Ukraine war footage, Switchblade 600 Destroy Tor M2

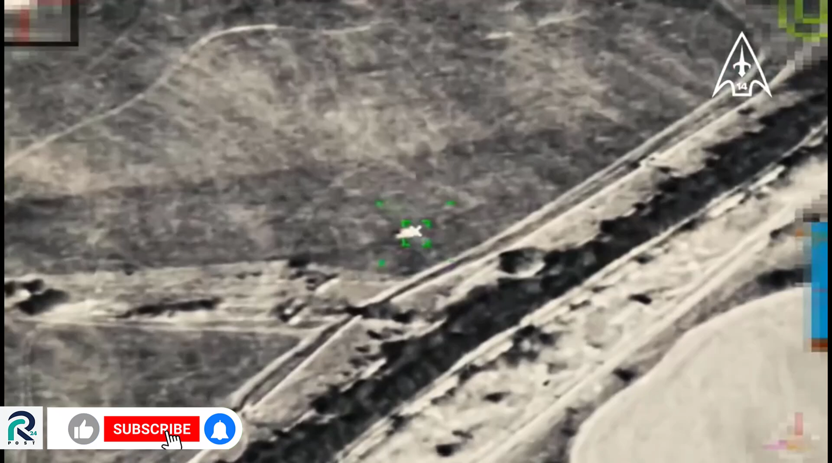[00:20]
making them be able to target equipment further behind Russia's defensive lines.
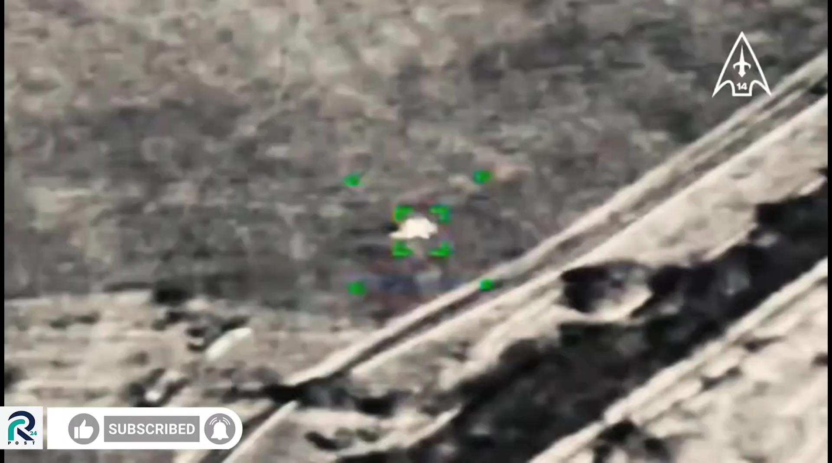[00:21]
With Russia's surface-to-air missile systems defense getting targeted by a switchblade 600 drones,